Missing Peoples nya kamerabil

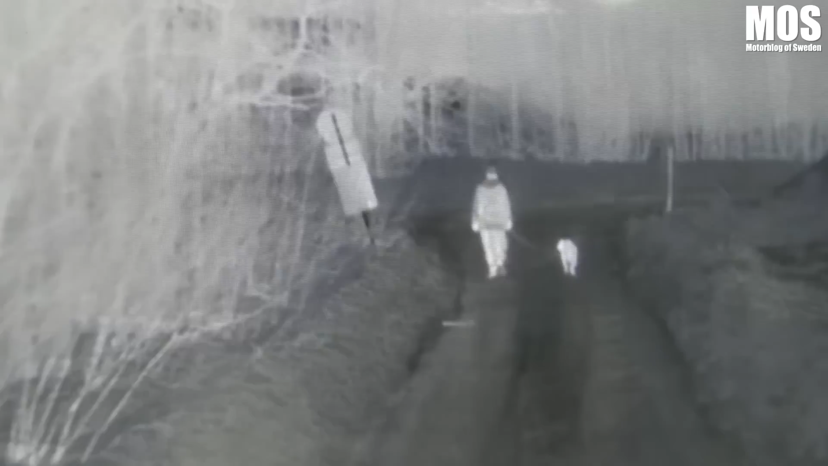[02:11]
För att det är en autofokus och kör man för fort, då hinner inte kameran med.
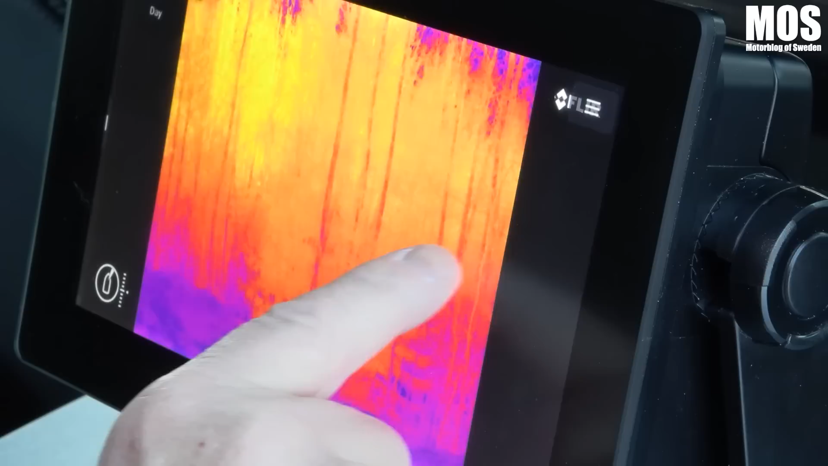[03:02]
Så det finns en väldig massa olika typer av värme man kan.
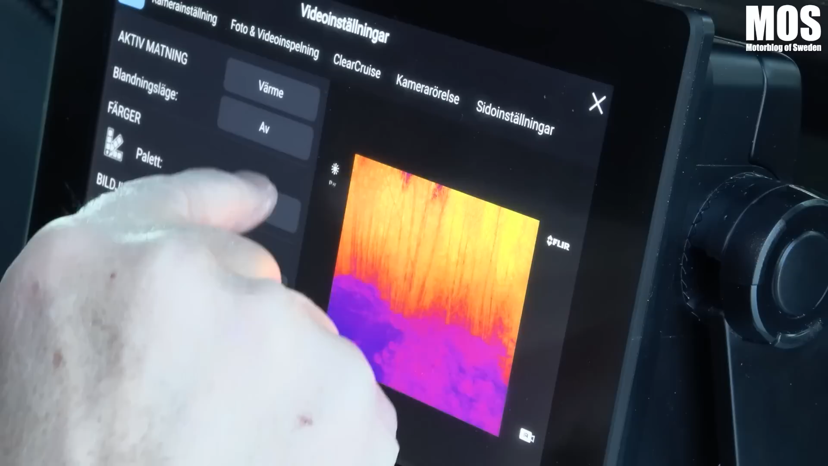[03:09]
Det finns white hot, black hot, red hot, red hot inverse, fusion, fusion inverse.